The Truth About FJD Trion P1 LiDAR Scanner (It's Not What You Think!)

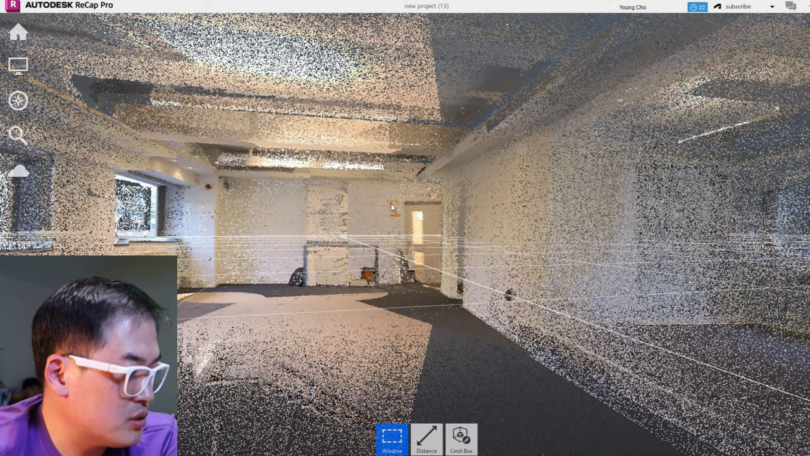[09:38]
You can even see the number 2 here, and some bags laid on a desk,
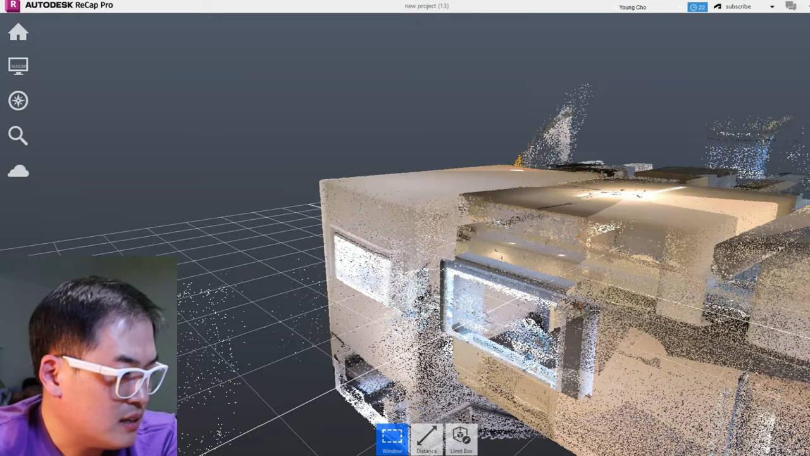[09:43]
and also the door opening as well.
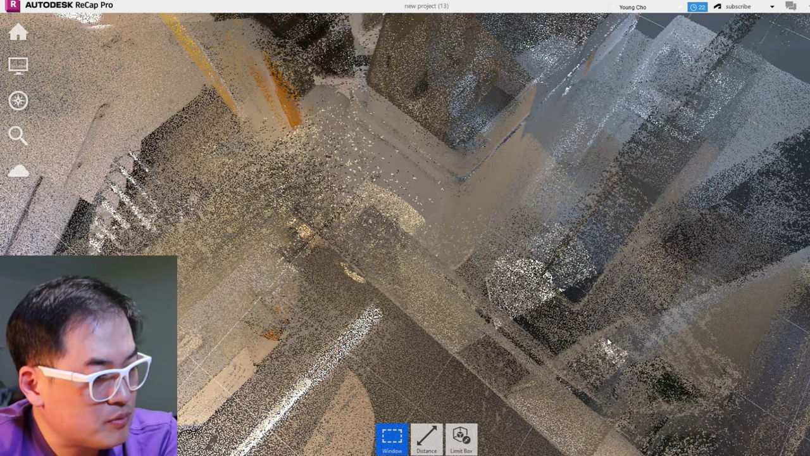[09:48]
You might be wondering, well, I believe my colleague was just pushing the door open, and you can see the door swung this way and the other door swung that way as well.
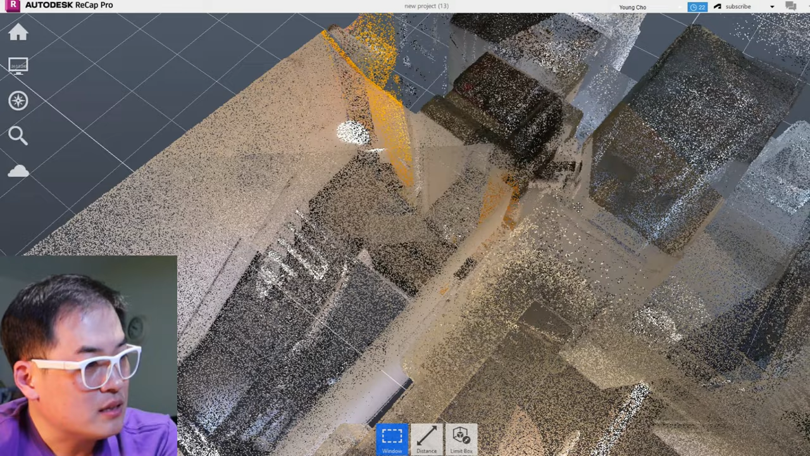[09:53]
So that's pretty cool indeed.
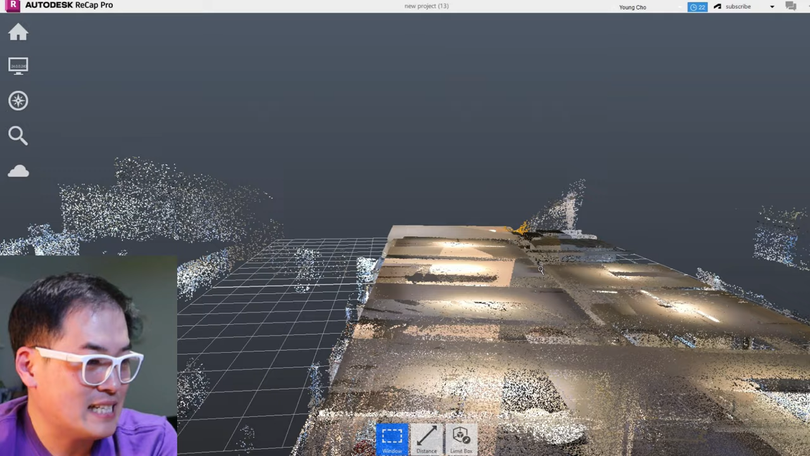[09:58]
Now, this is the scan result of the ground floor and one of the most interesting one, actually.
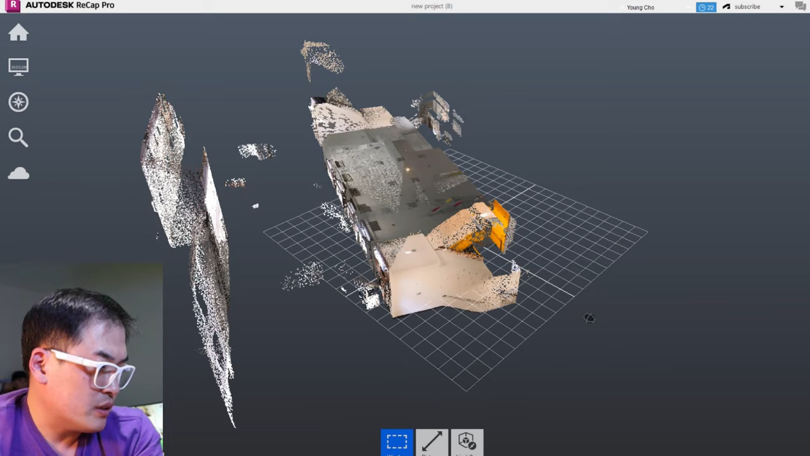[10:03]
So this is different to the other floors above on the first and the second floor. You can already see it managed to gather the information for the reflected ceiling layout here.
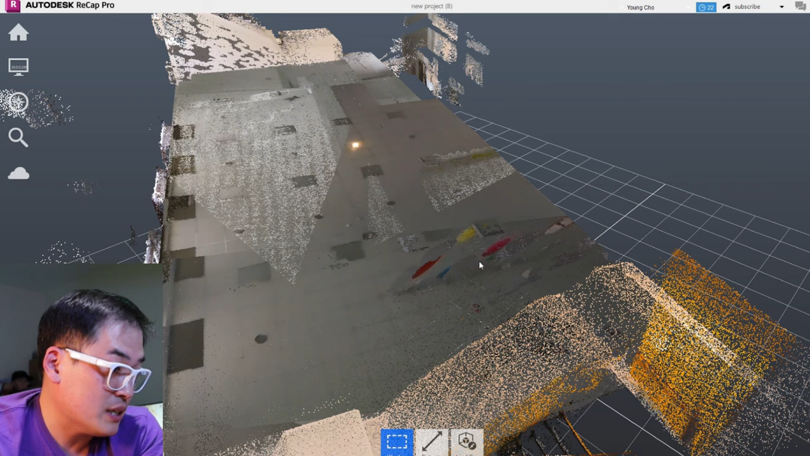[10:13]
So this is 600 by 600 clearly, and these shadowy squares are the lighting unit that wasn't on at the time.
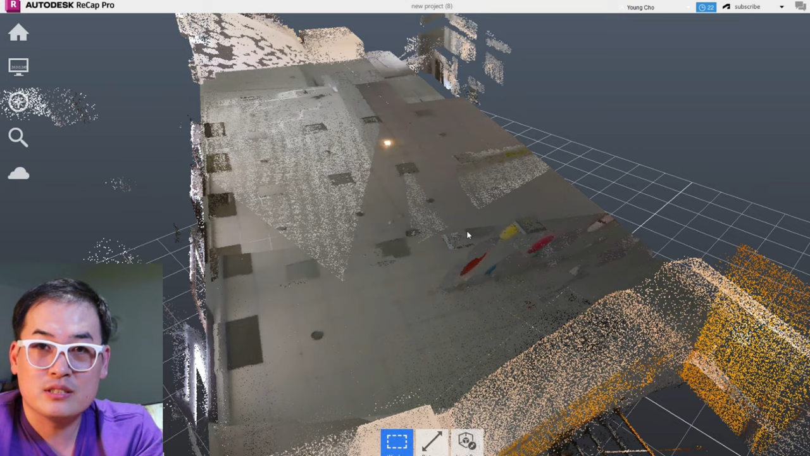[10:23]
So that's very, very encouraging indeed. So let's say if we zoom right in, the only lighting unit that was lit at the time is this spotlight here.
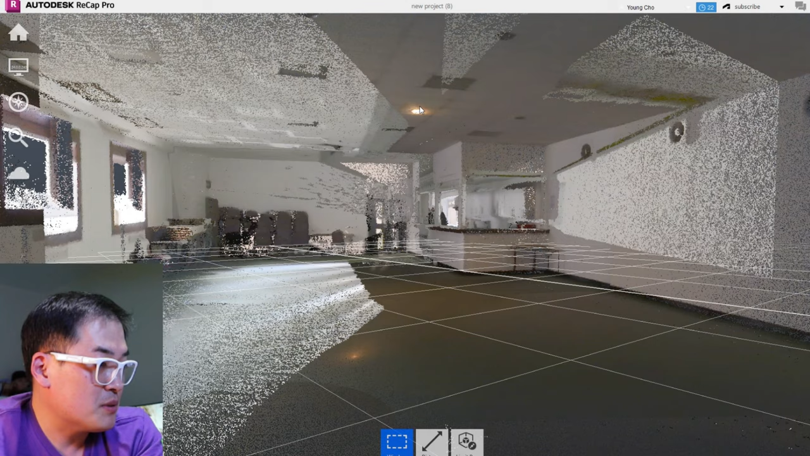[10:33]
And then we got some furniture tables actually lying around here, and we got the canteen here, and also we can see the air vent.
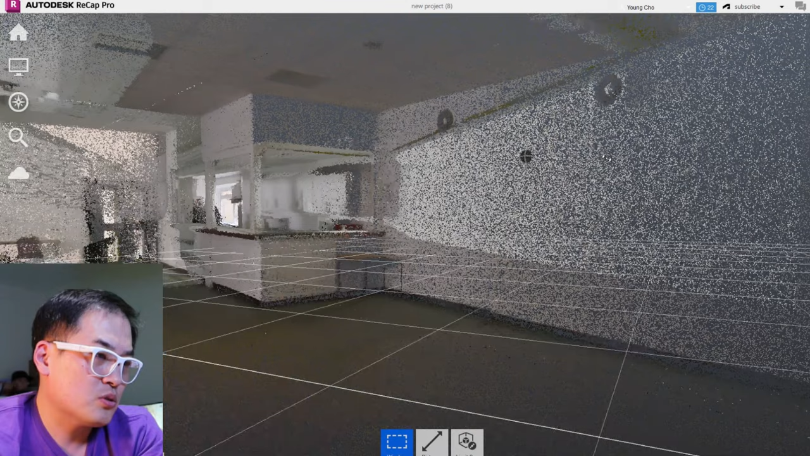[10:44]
So not quite clear on this end, but if you kind of zoom out, you can see that's the air vent. And if we look at the reflecting ceiling point of view,
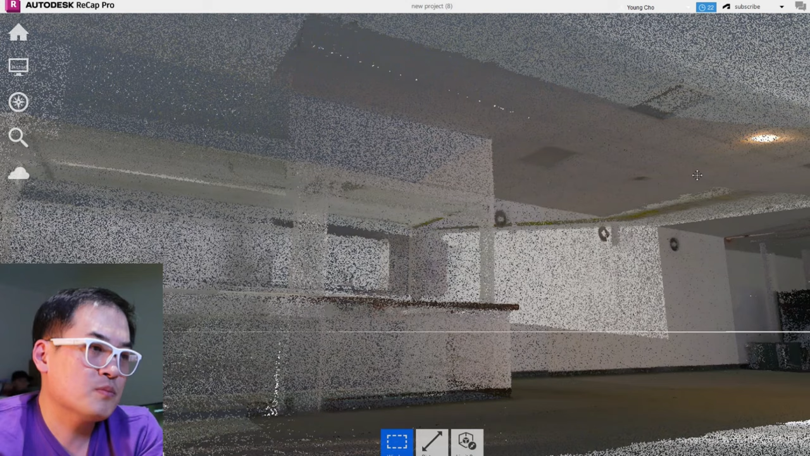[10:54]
it's kind of dotty, but again, that's the 600 by 600 lighting,
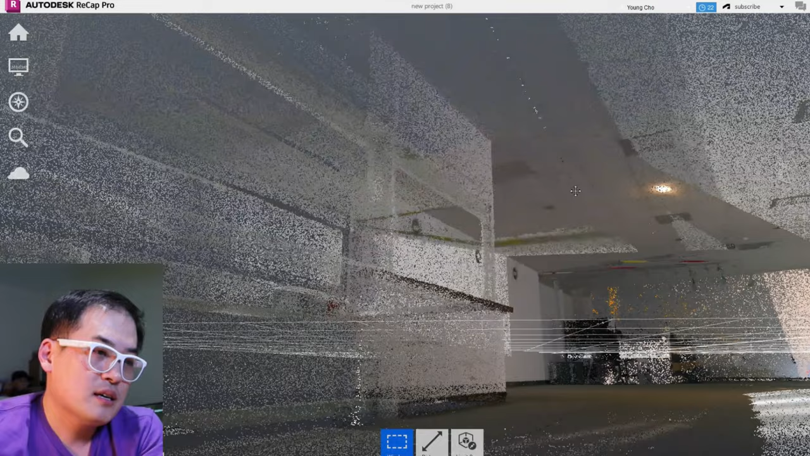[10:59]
and you can see the ceiling grid and so on.
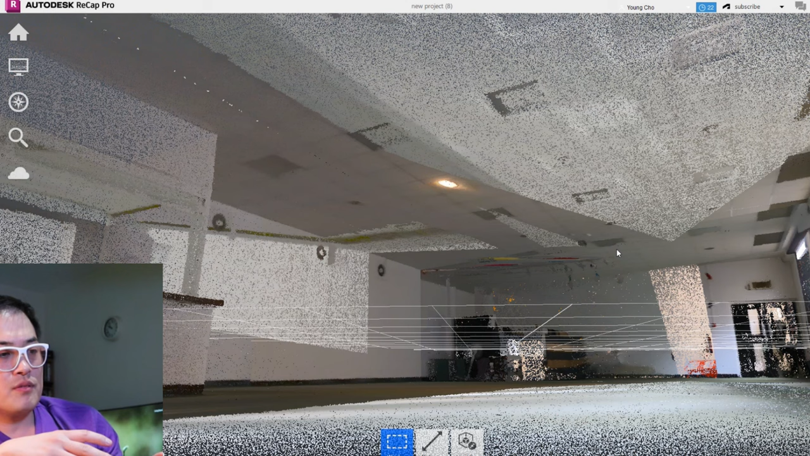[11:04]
So this is a result of no one being there, but unfortunately, because the lighting was not lit up, I don't know whether that's a good thing or bad thing, it managed to get the information about the reflected ceiling.
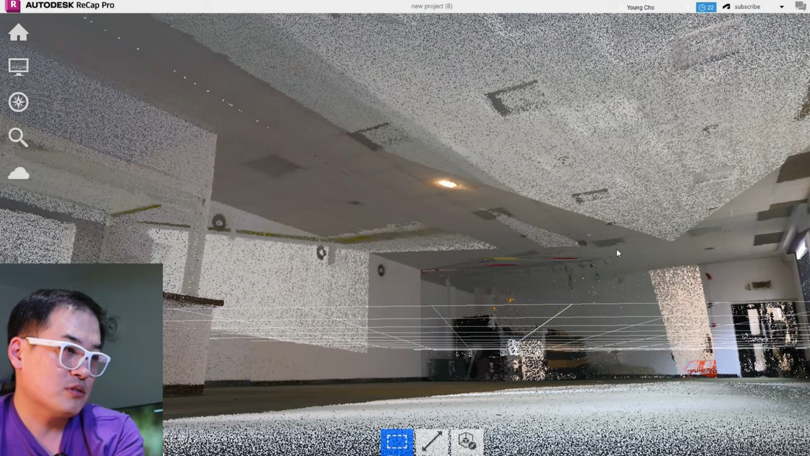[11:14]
But the visual is hugely caused by the negative effect of the
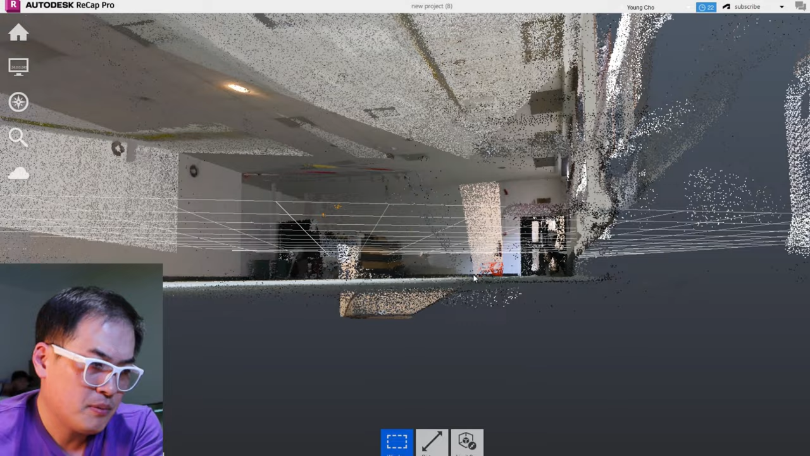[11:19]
sunlight.
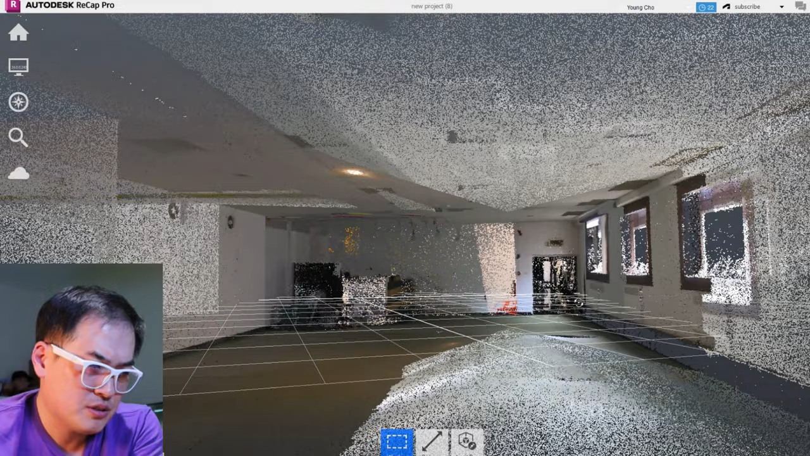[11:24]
So you can see the third window seems to be a bit distorted, but in fact,
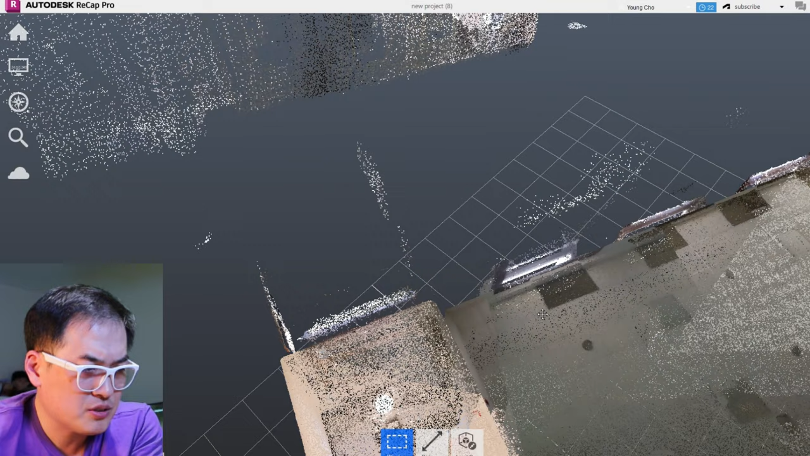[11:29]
if you actually zoom out and see, because of the window itself is actually set back,
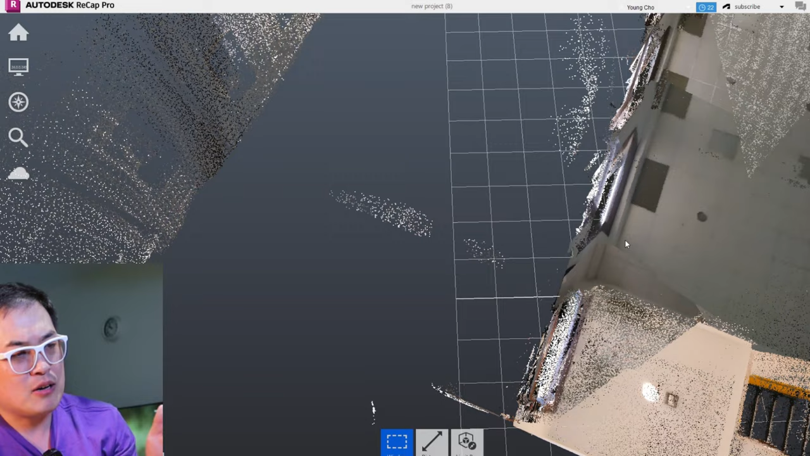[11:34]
pushed out to the external wall, I don't think that's gonna cause any harm for drawing up the floor plan.
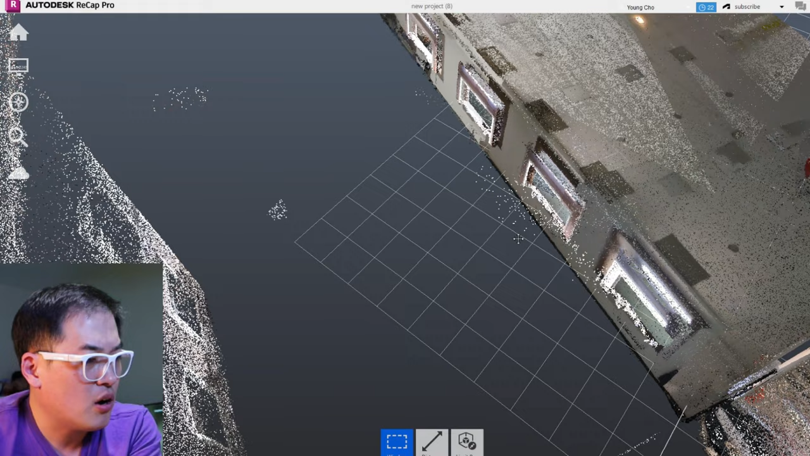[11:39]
You see, that's fine,
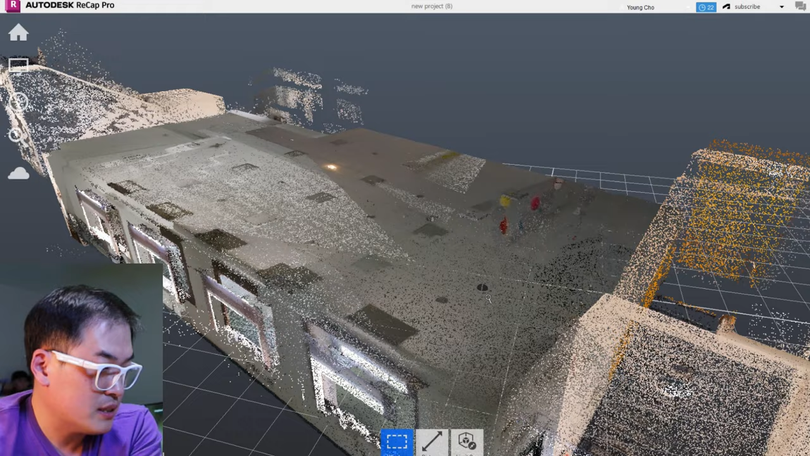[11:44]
but somehow visually that doesn't seem to be working very well internally.
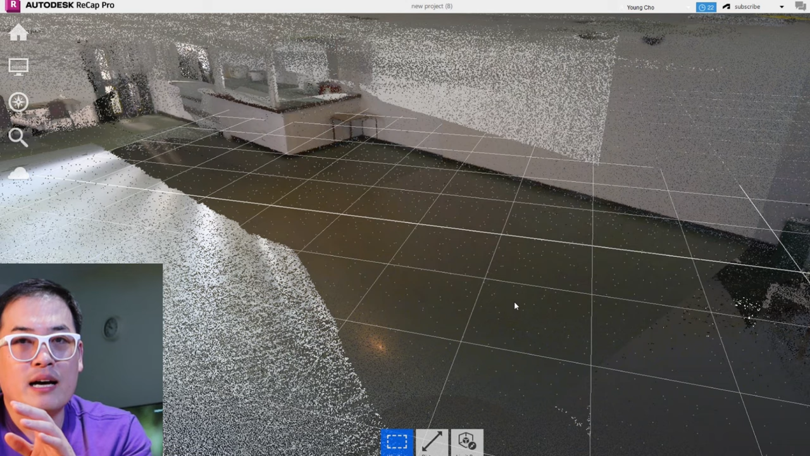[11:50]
But again, I just want to highlight this sort of circumstance. I think you've got to make sure when you do internal survey, the area should be well lit.
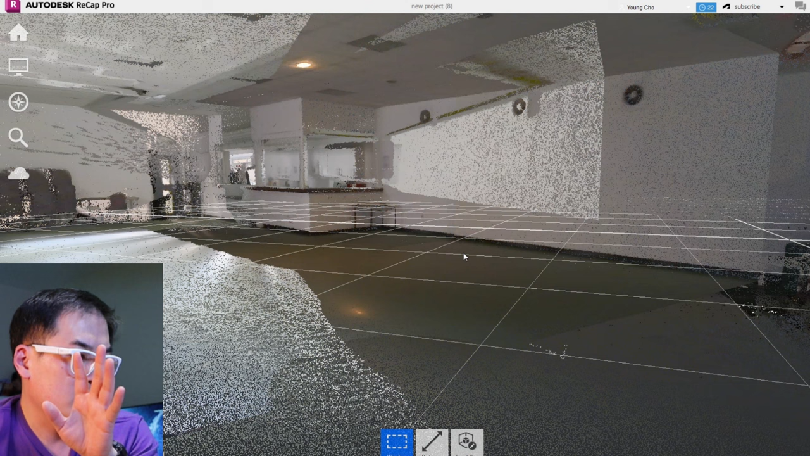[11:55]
And again,
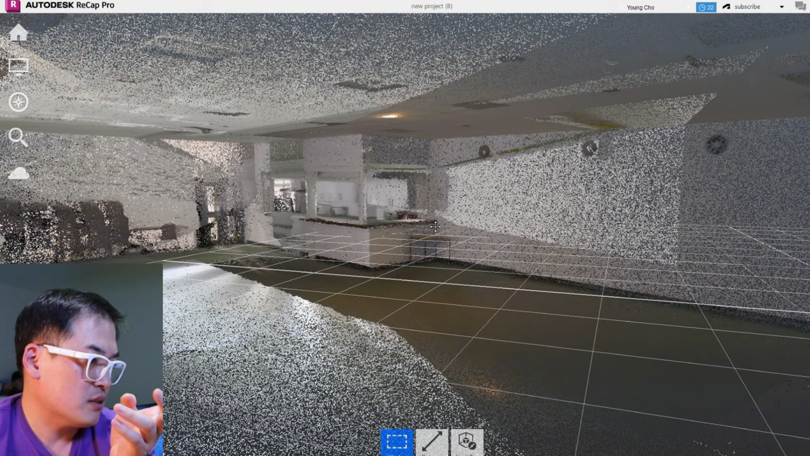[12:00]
very encouraging to see the reflected ceiling lights, and also, oh, here it is, the smoke detector as well.